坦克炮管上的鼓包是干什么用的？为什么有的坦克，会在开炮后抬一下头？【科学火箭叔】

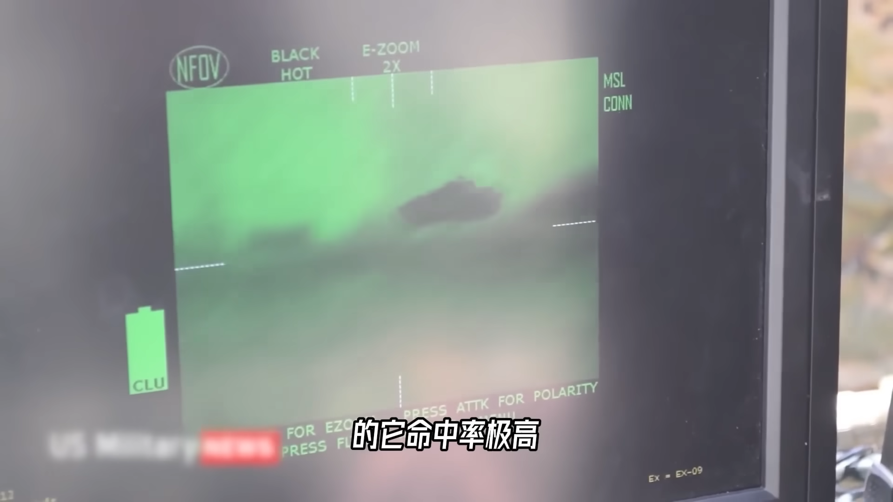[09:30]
它呢命中率极高而且是个纯粹的发射后不管的武器只用30秒便可以锁定目标在攻顶模式下几乎可以灭掉